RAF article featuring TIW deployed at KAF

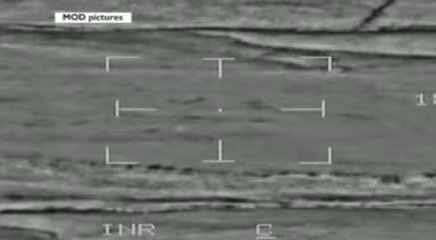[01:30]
using the tornado's sophisticated camera pod to find the target. We had intelligence that there was a rocket pointing at them about a kilometre north of the village.
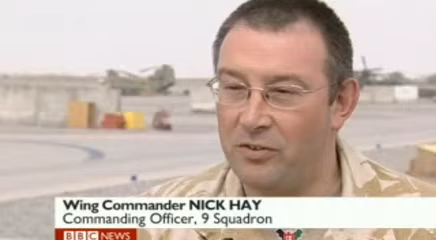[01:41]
We put our pods down onto the ground, located the rocket, and after 15 minutes of going through the targeting process,
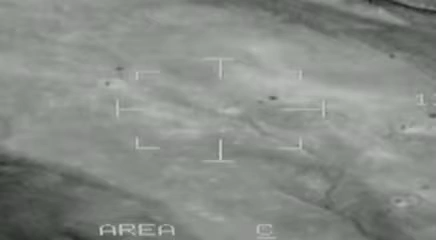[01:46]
and then actually ascertaining there were no civilians in the area, we destroyed the rocket.
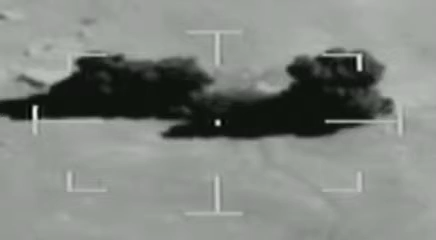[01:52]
This was the moment of impact filmed from the tornado, flying at seven miles a minute, thousands of feet up.
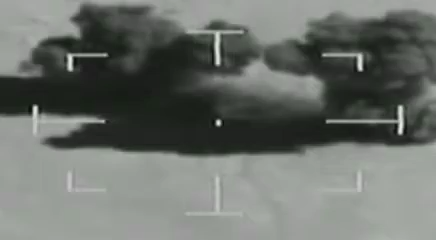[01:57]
But such footage, usually classified, isn't just about dropping bombs.